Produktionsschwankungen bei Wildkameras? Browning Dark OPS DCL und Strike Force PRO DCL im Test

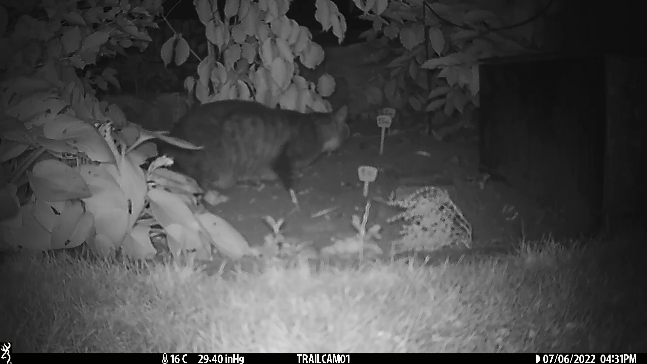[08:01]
An der Stelle gilt es zu bemerken, dass die Browning lediglich einen 54 Grad Erfassungswinkel hat. Das heißt, das Wild erscheint näher als es ist und der Ausschnitt ist kleiner.
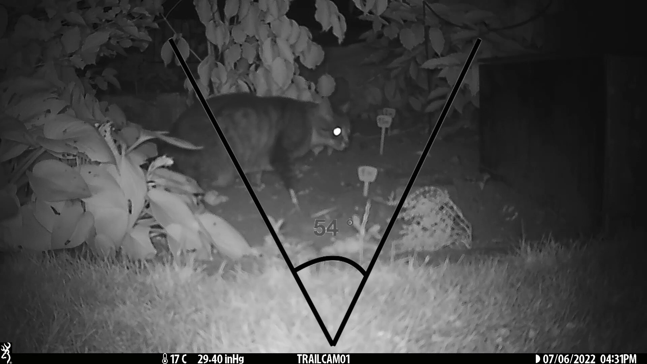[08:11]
Daher habe ich die Kamera dann in die Wildnis gehängt, um dort zu sehen, was passiert.
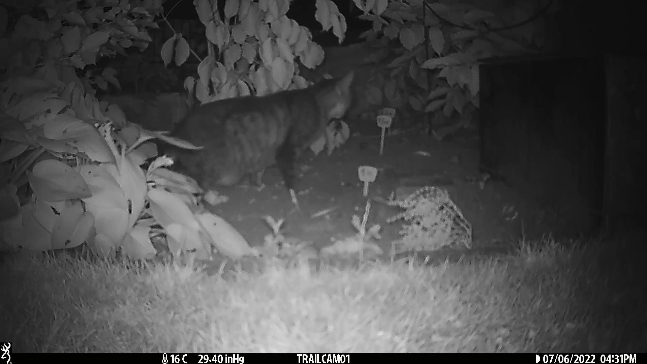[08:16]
Es war die Zeit der Steinmarder mit drei Jungen. Deshalb kommt hier das Elterntier auch mich direkt besuchen. Dann zoomt man jetzt in diese Aufnahme hinein. Und ich mache das mal in Slow Motion. Da wird man erkennen, dass das Bild eigentlich völlig unscharf ist und nicht akzeptabel. Das ist eine der besten Tagesaufnahmen.
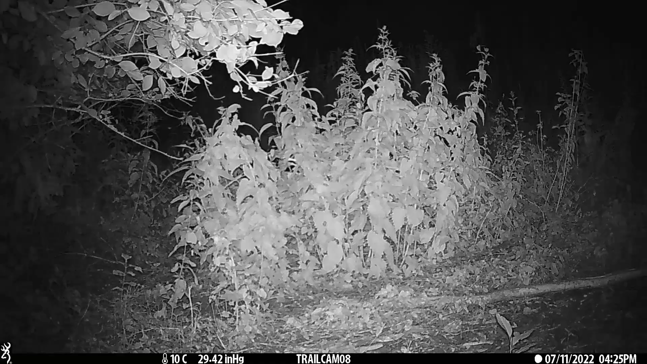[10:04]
Was ernüchternd sind die Nachtaufnahmen. Wenn man sich diesen Busch anschaut und wir schauen jetzt mal in die Vergrößerung. Das gleiche Problem wie bei meiner alten reklamierten Kamera.
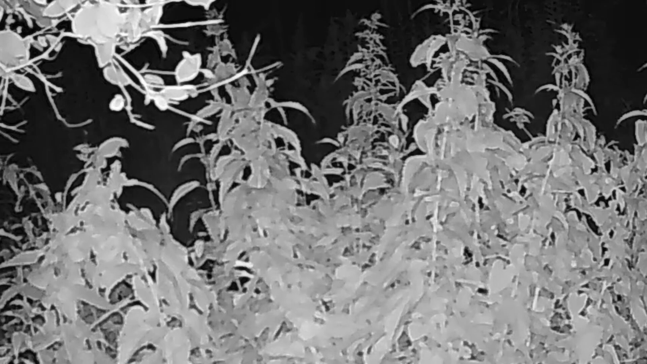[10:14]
In der Bildmitte sehr schwammig und verschwommen und nach oben und außen hin wieder etwas transparenter und klarer. Jetzt schauen wir noch eine Nachtkamera mit Bewegung an. Das ist so dieses Zwischenlicht. Also frühmorgens in der Dämmerung. Damit kann man zufrieden sein, denn das Wild ist gut dargestellt und die grünen Pflanzen halt in ihrem typischen grauen Abstufungen. Kommen wir zu den Fotoaufnahmen.
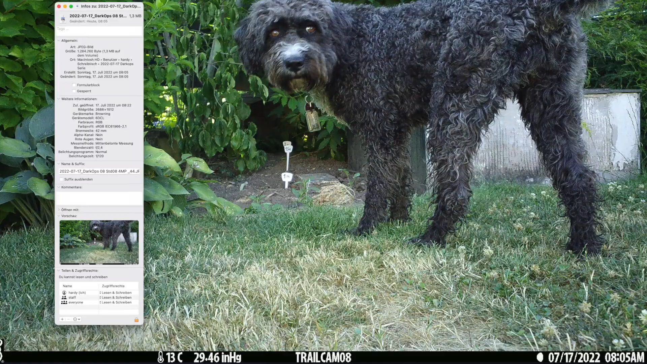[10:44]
Ich habe hier jetzt in der kleinsten Auflösung, nämlich mit 4 Megapixel und im Rapid Fire Modus fotografiert. Und da muss ich sagen, das ist eigentlich sehr zufriedenstellend.
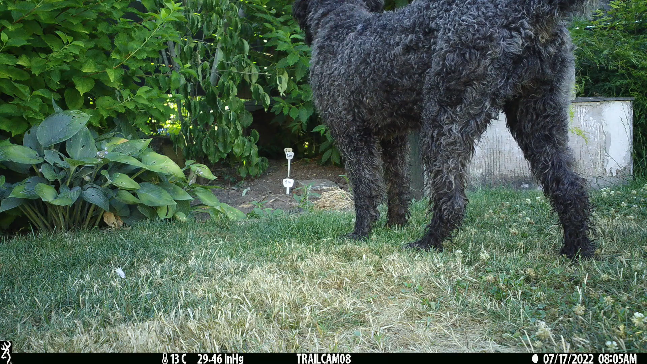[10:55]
Nachts dann wieder das gleiche Problem.
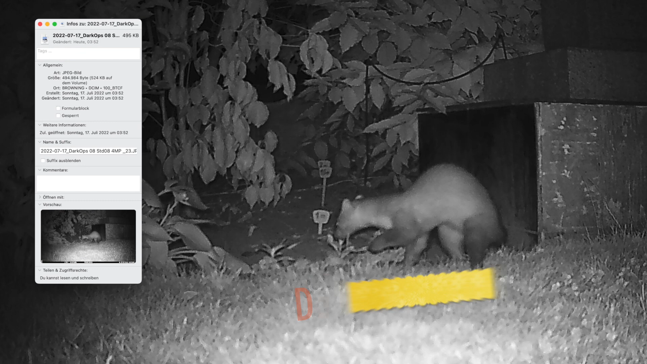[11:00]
Die Bilder sind nicht sehr gut. Die Teilgröße schrumpft auf 524K. Nun gut, das ist die kleinste Auflösung der Kamera. Aber die Bilder sind verschwommen.
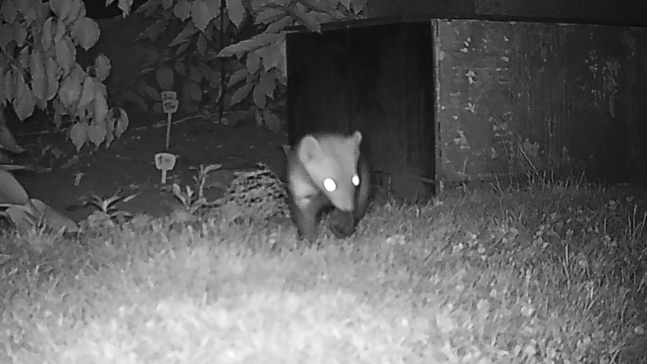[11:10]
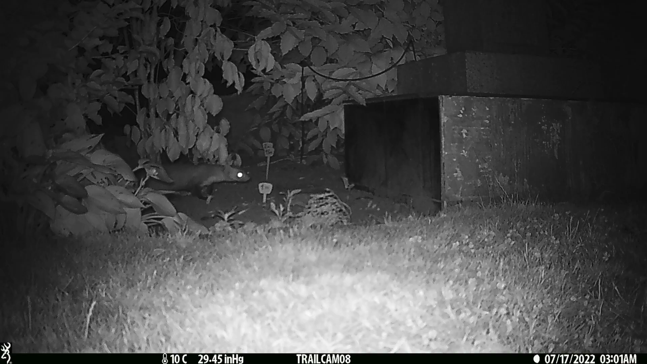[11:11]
Nicht brauchbar. Das Rapid Fire funktioniert. Hier sind 8 Aufnahmen der spielenden Steinmatter hintereinander. Nur die Qualität ist nicht zufriedenstellend. Und beim Hineinzoom erkennt man sehr gut die Schwächen. Da ist großes Bildrauschen von vorne bis hinten. Kommen wir zu der Dark Ops Kamera 07.
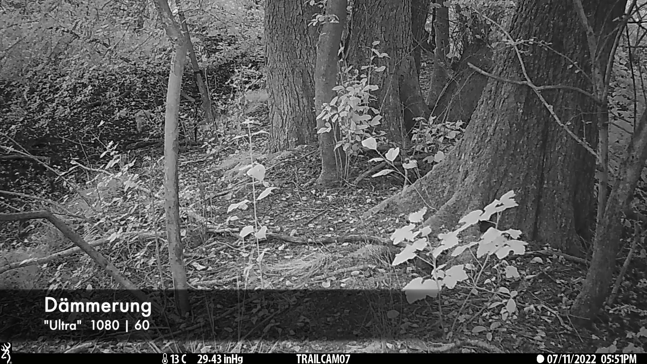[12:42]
Die sind eigentlich auch noch akzeptabel.
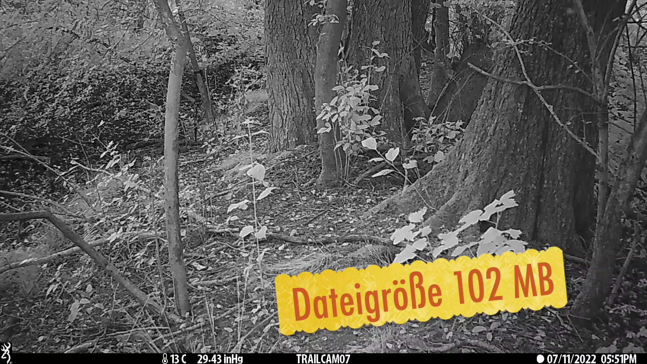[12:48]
Die Dateigröße in der Dämmerung reduziert sich auf 102 MB. Die in der Nacht ebenfalls alles mit Ultra aufgenommen, also mit 60 Frames, sinkt die Dateigröße auf 91 MB. Eine Wiederholung in Zeitlobe. Man sieht, der Fuchs geht nach hinten und löst ein wahres Feuerwerk der Dark Ops aus, die da im Rapid Fire Modus auf ihn wartet. Jetzt.
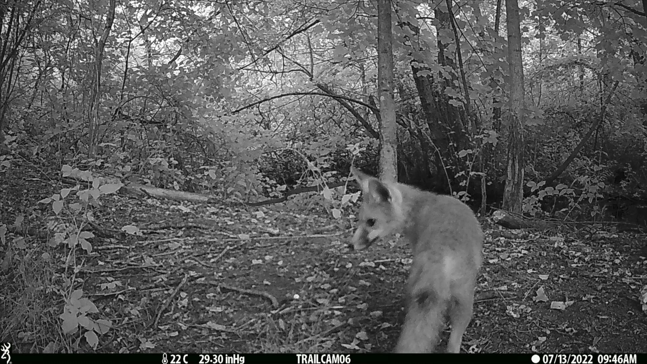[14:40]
Also die Kamera war so nicht zu gebrauchen. So und das war dann auch der Todesstoß. Die Aufnahmen sind verschwommen, unklar und nicht zufriedenstellend.
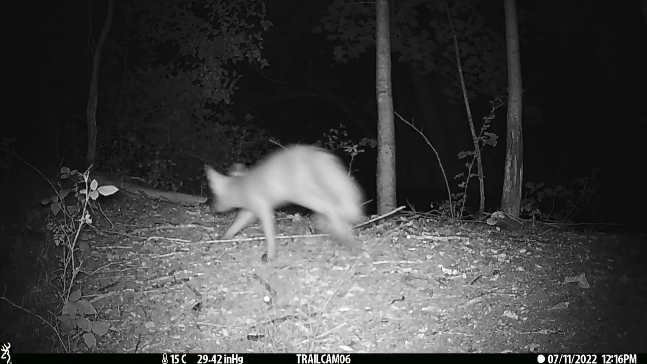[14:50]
Und ich habe mit der Kamera gar keine weiteren Tests mehr gemacht. Gucken wir zum letzten Kamera aus dem Test.